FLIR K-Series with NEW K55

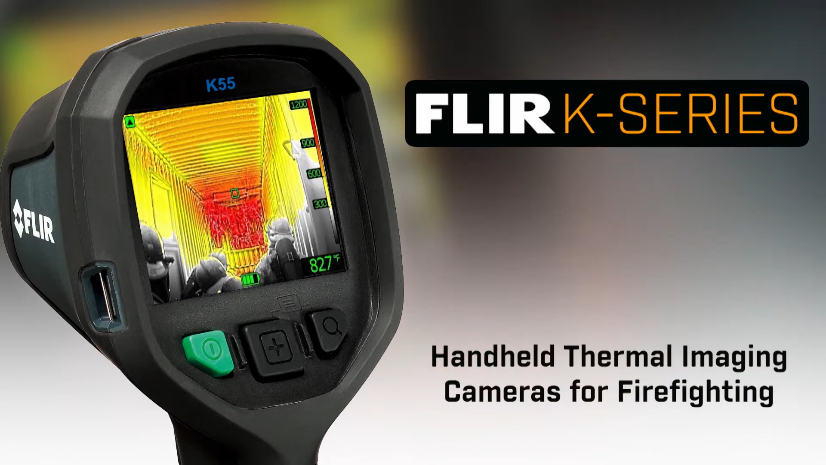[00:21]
On screen: spot 827°F
now with three models to choose from.
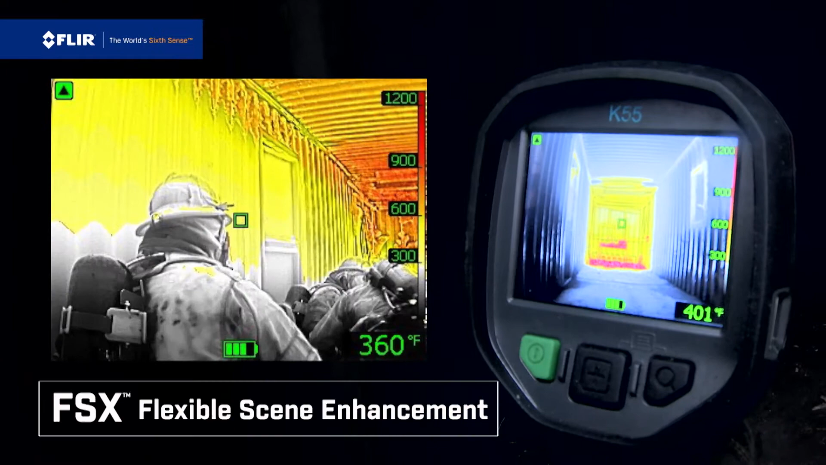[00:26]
Featuring the new K55 with FSX flexible scene enhancement and in-camera video recording.
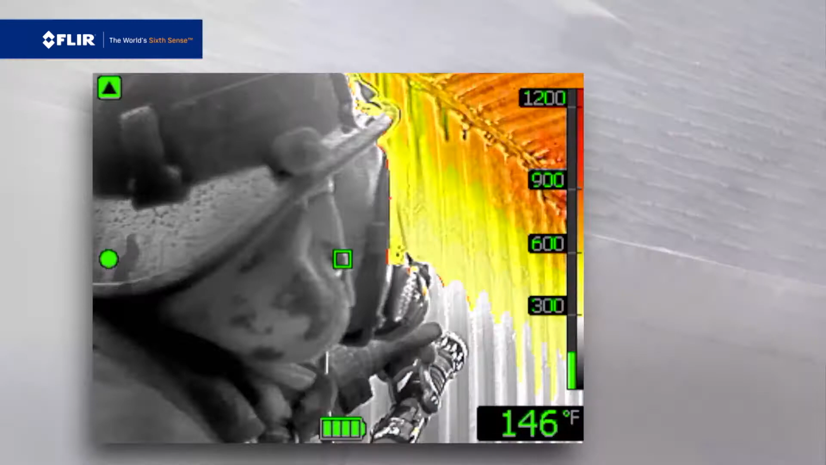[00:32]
On screen: spot 146°F
FSX provides unprecedented thermal image detail in real time
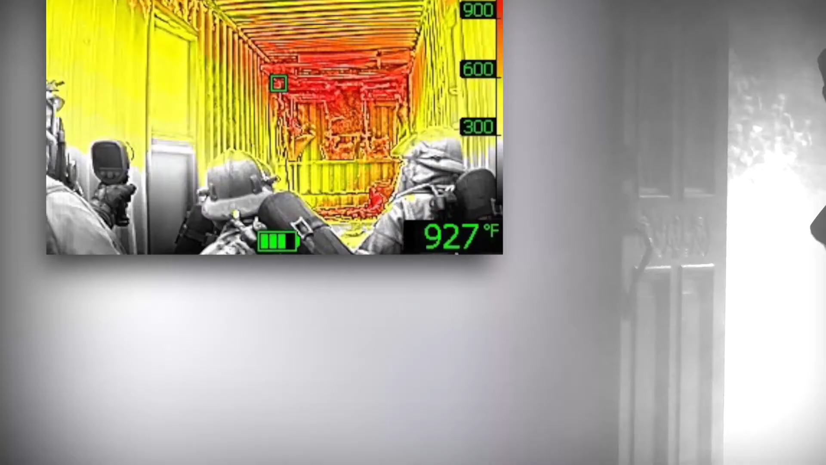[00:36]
On screen: spot 927°F
to help make it
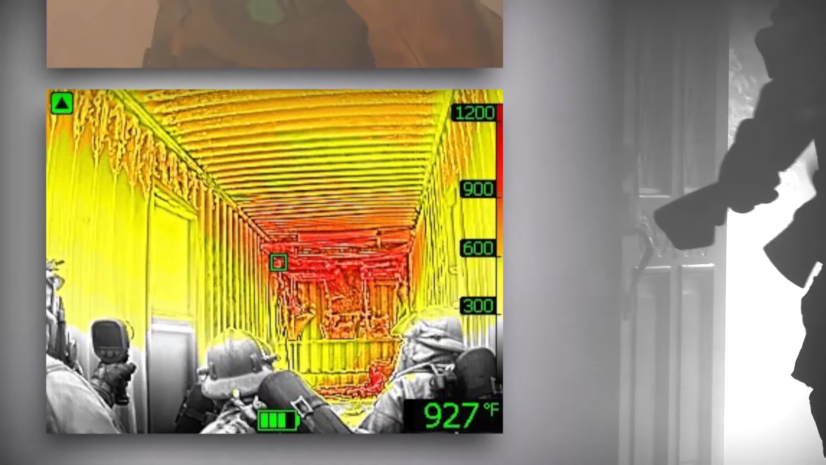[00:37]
On screen: spot 927°F
even easier to identify targets and find your way through the smokiest, darkest environments.
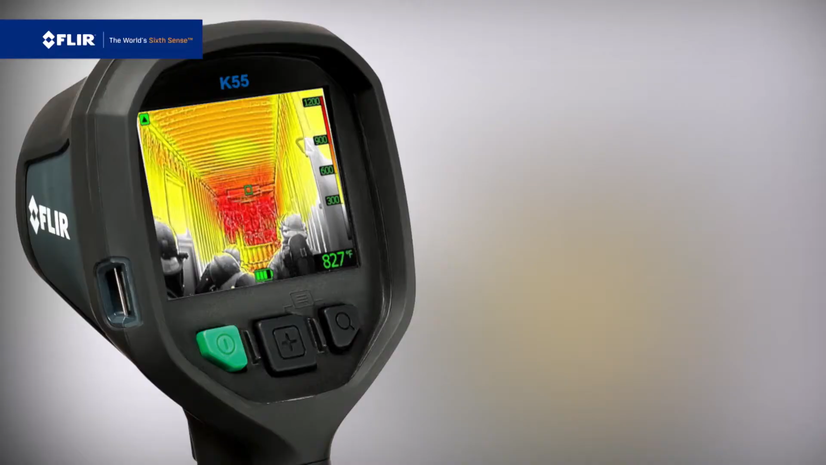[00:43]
On screen: spot 827°F
All K-Series cameras feature a large bright LCD.
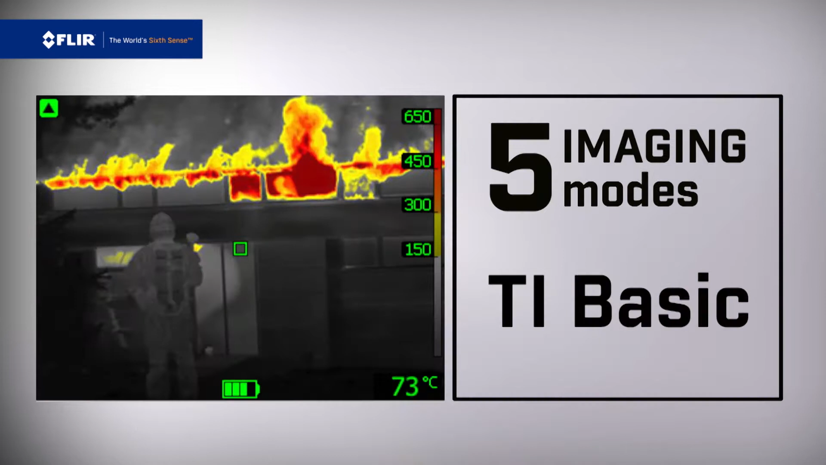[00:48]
On screen: spot 73°C
Five imaging options allow you to quickly change sensitivity and dynamic range for superior visibility.
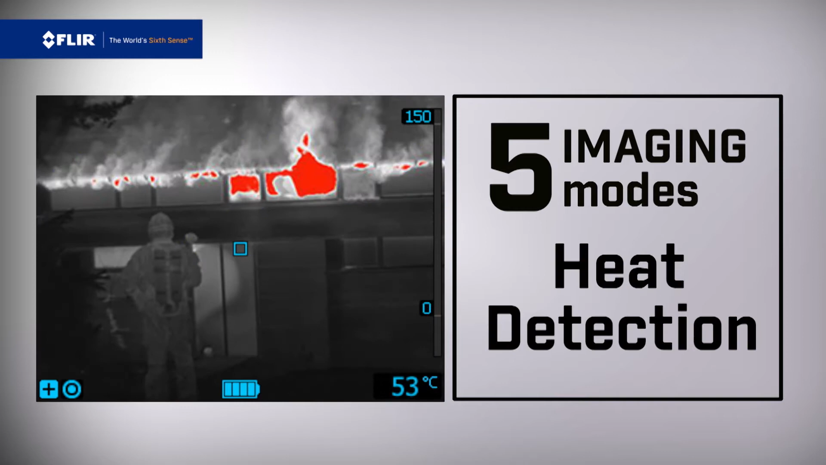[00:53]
On screen: spot 53°C
The center oversized button makes it easy to switch between them and the zoom button lets you
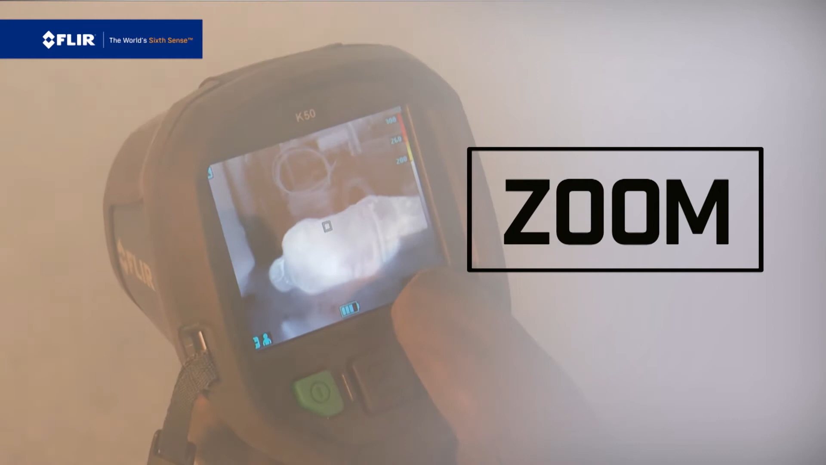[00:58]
punch in fast for a closer look from a safer distance.